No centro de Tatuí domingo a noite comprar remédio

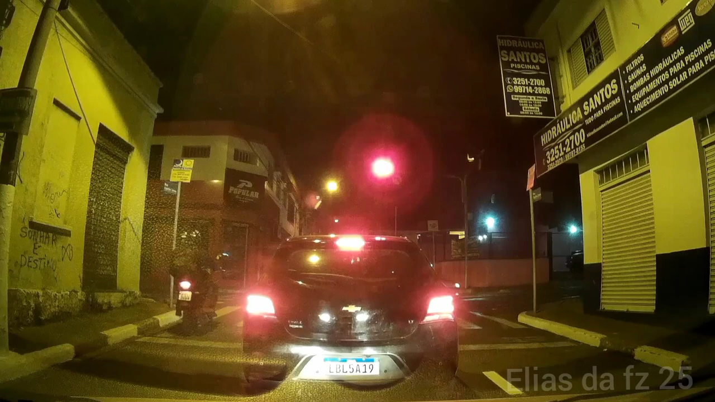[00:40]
Talvez seja por causa da friagem Pararam ali na farmácia da rua 11 de agosto A cidade está bem tranquila Hoje termina a feira do doce em Tatuí Acho que até já acabou essas horas
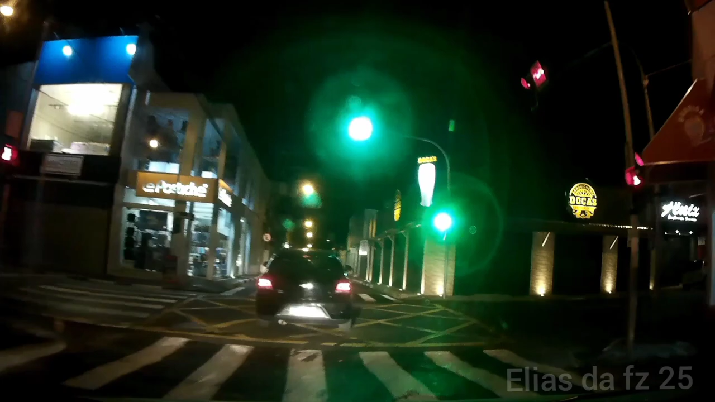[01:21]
Entregador aqui do lado direito Bastante entregador hoje Bastante pessoas fazendo entrega na cidade Vou estacionar aqui
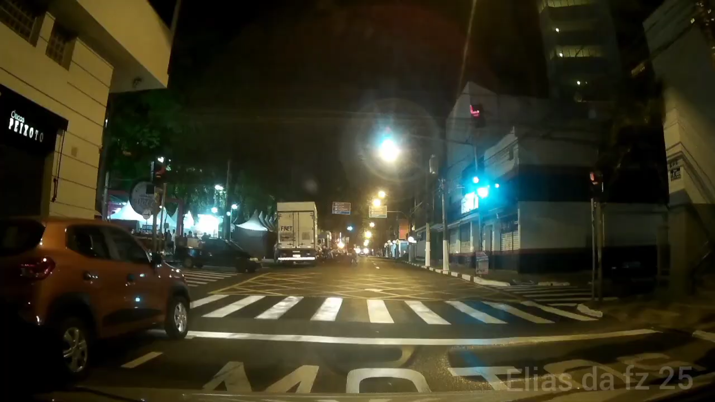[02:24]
Passaram aqui próximo da praça agora Fim de festa
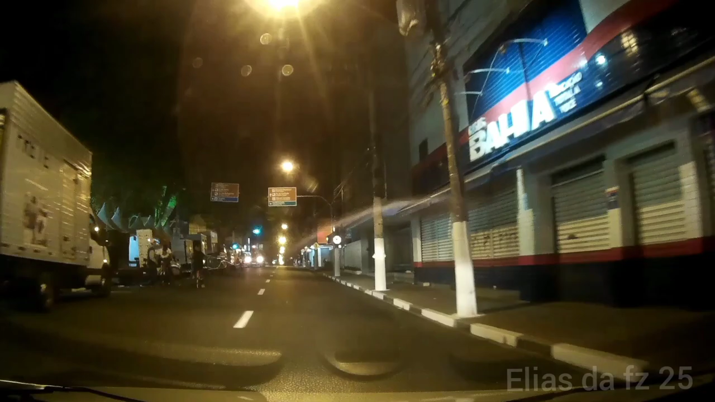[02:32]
Ver se acho outra farmácia por aqui
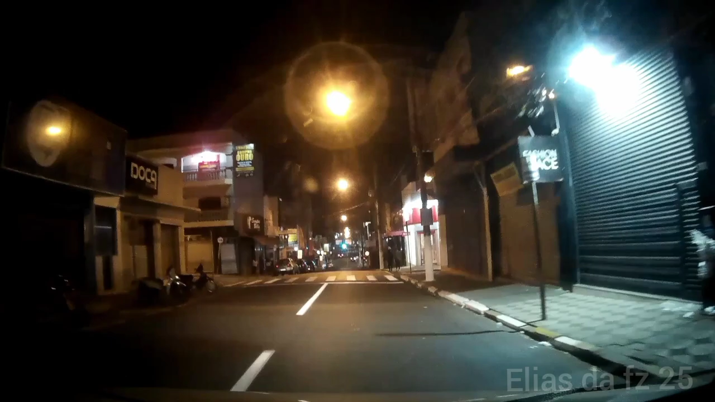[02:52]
Aqui embaixo tem a farmácia de São Paulo Vou dar uma olhada ali para ver Os carros da guarda municipal por aqui
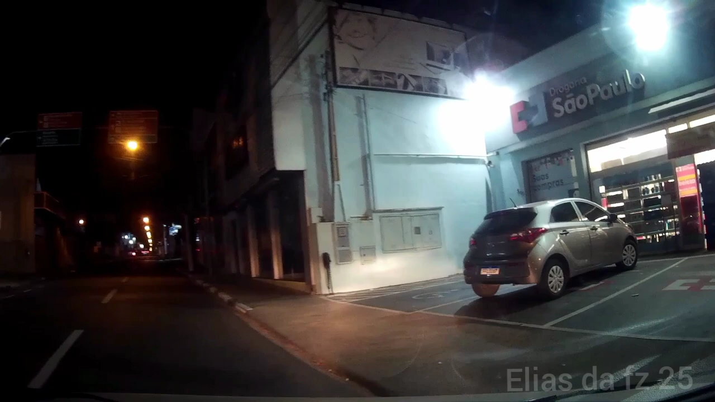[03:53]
Pegar a rua prudente ali Vou parar, vou aproveitar e abastecer também
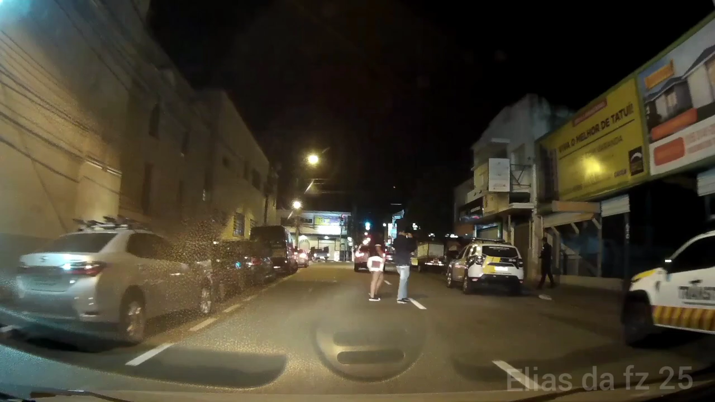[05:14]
Mais uma viatura aqui na frente
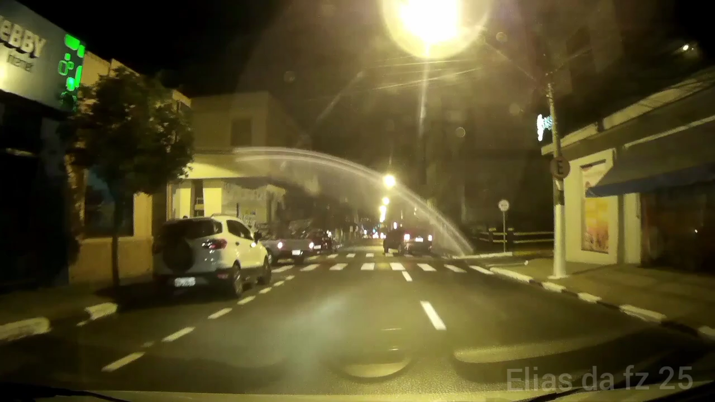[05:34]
Essa aqui é a rua 15 de novembro
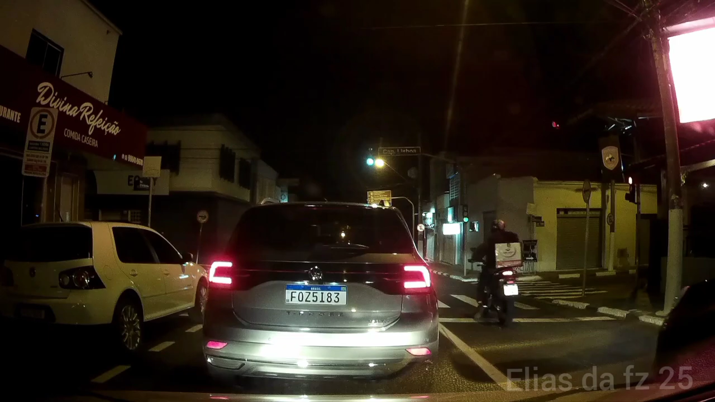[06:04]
Os entregadores, como eu disse, bastante entregadores também Vem trabalhando agora à noite Noite de domingo
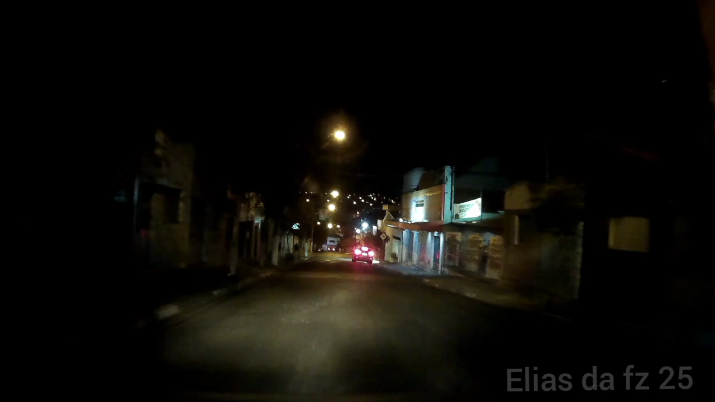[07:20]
Acharam o posto de combustível para abastecer Aqui na frente já tem um Vamos ver o preço da gasolina aqui Seis reais
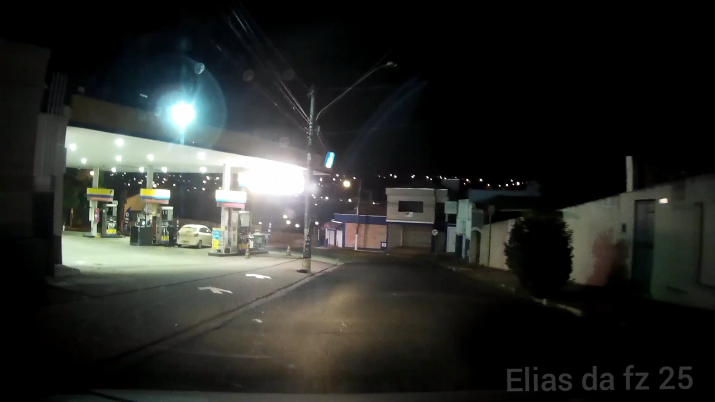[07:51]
Acho que vou parar aqui mesmo Sete reais gasolina Vim parar ali Mas está sete reais o litro Está bem caro
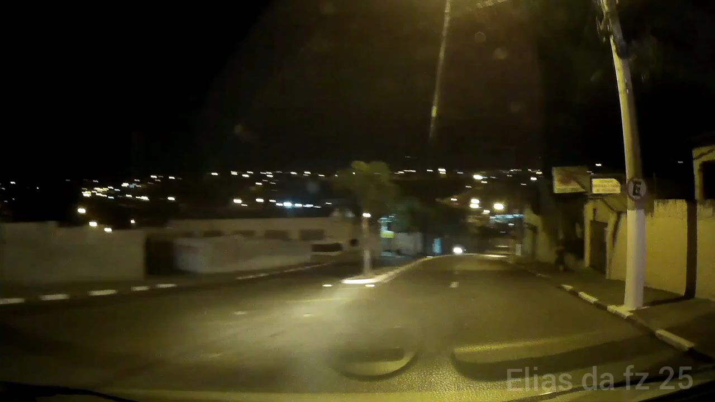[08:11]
Aqui está seis e dezenove Mas já fechou Deixar para abastecer no outro dia